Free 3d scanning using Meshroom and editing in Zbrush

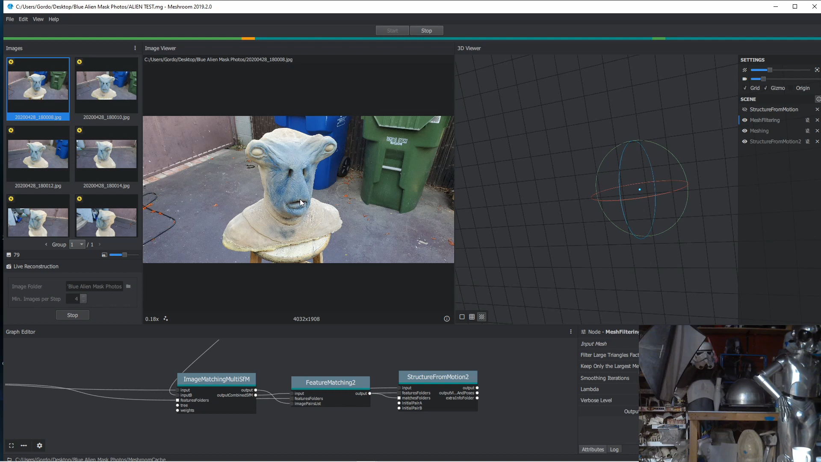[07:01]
My dog is about to trip over the cord. Hang on a second. I'm back. Sorry about that. So when you start, you actually have to start up here again. I haven't used this program a ton of times, so I'm getting better at it. When you hit start here, it asked you to set the save location. So I set the same folder where I initially planned on saving this step. And you can see the progress bar now goes all the way across here and it's going now. So it's in progress. This is where it's at. What is that?